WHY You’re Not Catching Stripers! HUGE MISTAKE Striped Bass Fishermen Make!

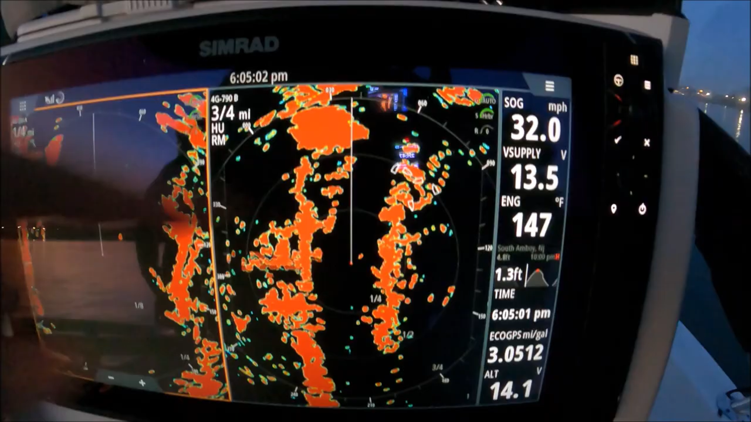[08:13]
If I turn the radio off, I'll lose those. There they are.
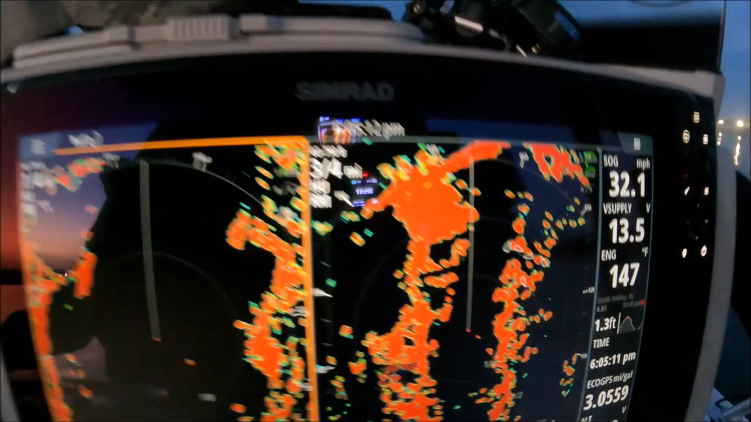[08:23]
If I touch on any one of them, I can get their information. I can see they're not moving because there's no trail behind them. If I touch on one.
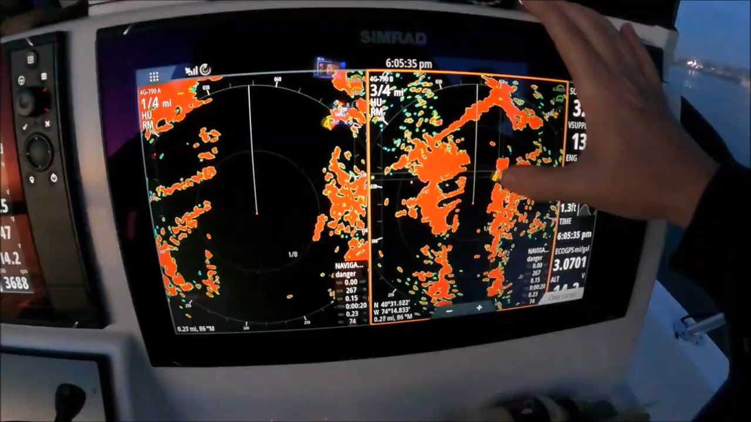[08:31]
There you go.
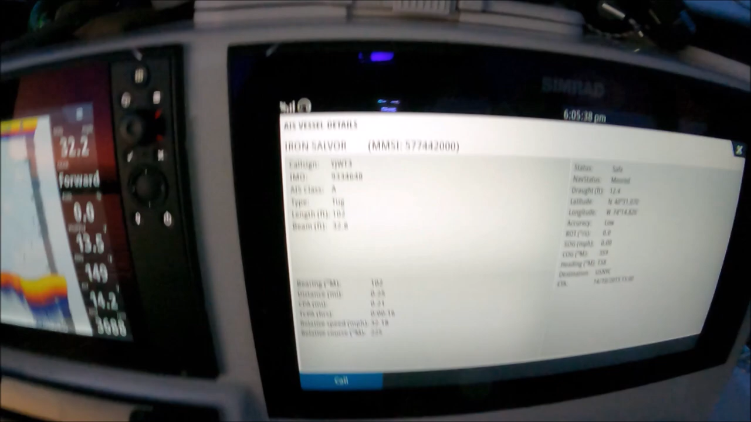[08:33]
Iron Salver. There's all his information.
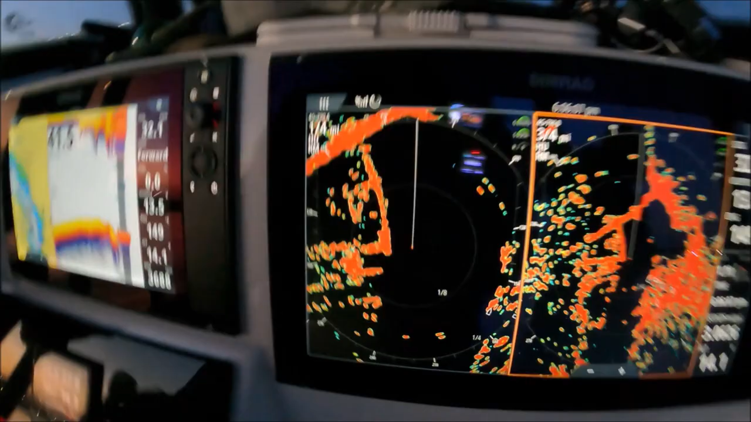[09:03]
And when they're moving, you'll see a blue trail behind them. Maybe we'll see one moving. I can show you.
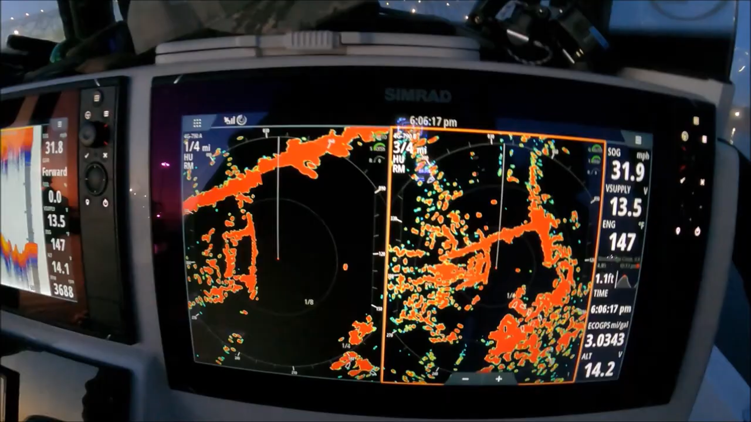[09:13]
Commercial vessel moving.
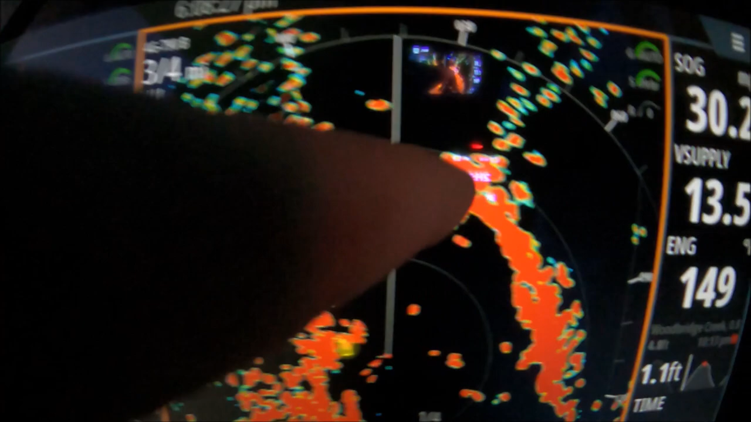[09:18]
See their blue trail behind them? Yeah. Yeah. Yeah. Yeah. Yeah.
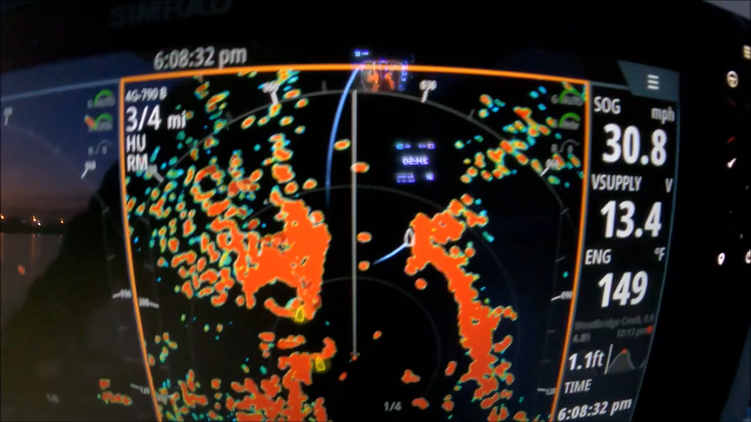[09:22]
Yeah. Got another one moving.
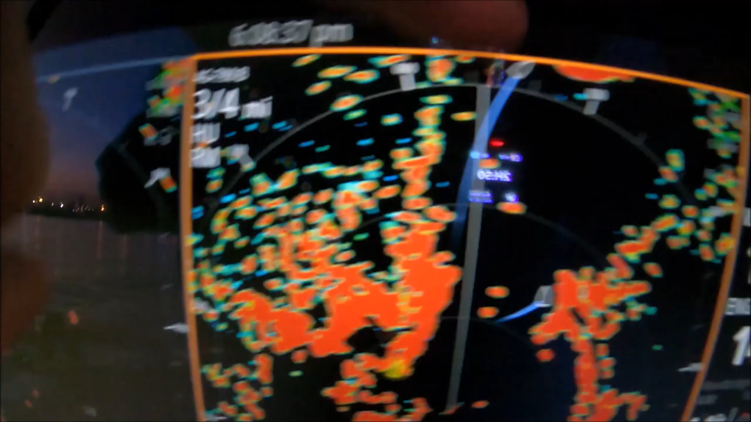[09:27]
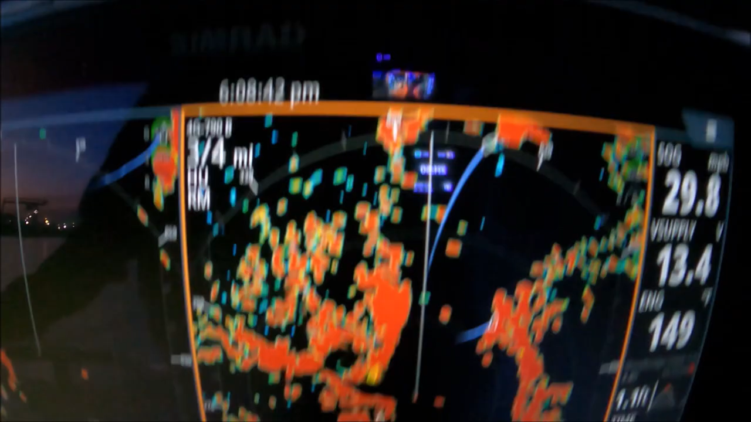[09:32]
Those trails are great, man. Great safety feature.